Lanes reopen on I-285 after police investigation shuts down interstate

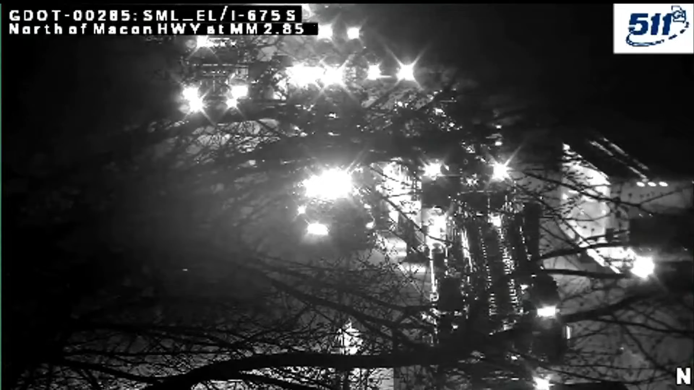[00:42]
Multiple right lanes are blocked. Big delays getting out of Ellenwood. We'll get more on that for my next report.